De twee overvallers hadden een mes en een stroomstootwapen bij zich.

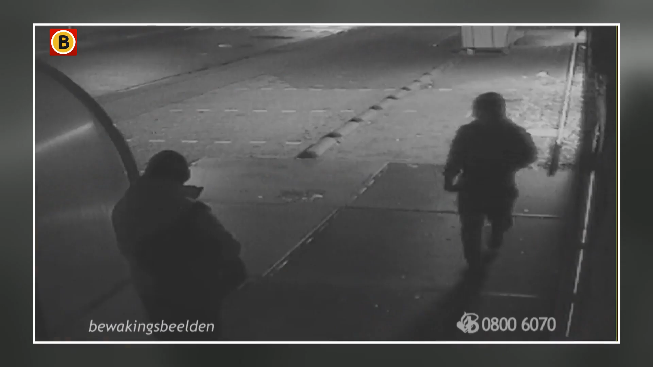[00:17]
En dit zijn die beelden, gemaakt op zaterdagavond 21 oktober vorig jaar. Kort voor de overval registreren de camera's al het nodige aan verdachte zaken.